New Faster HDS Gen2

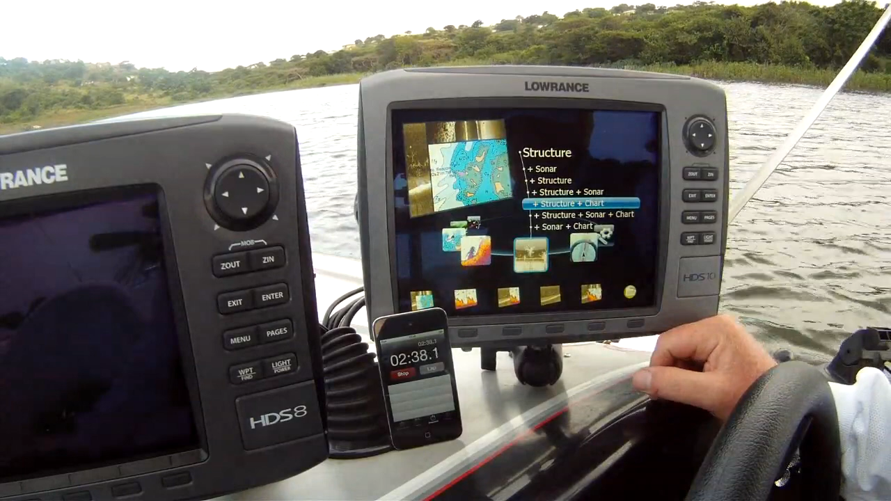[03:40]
And change to Structure, Structure, Structure, Sonar, Structure, Structure, Structure, Sonar. And go to our sonar page and take a random screenshot.
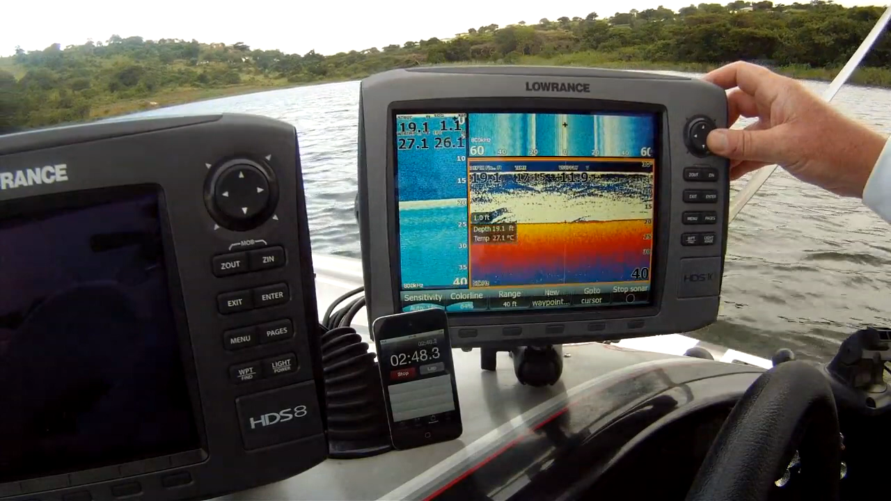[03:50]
On screen: depth 19.1 ft, water 27.1°C
Take a waypoint first and take a screenshot.
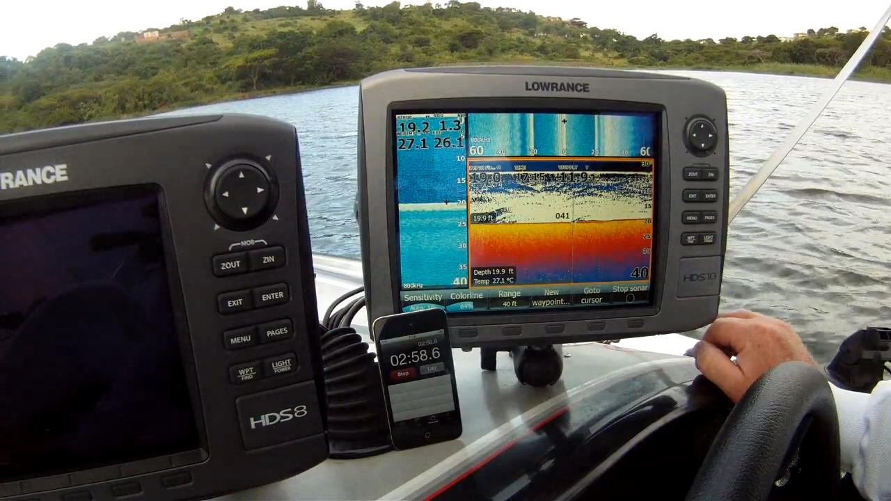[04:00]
On screen: depth 19.9 ft, water 27.1°C
There it is, stop. Three minutes and seven seconds.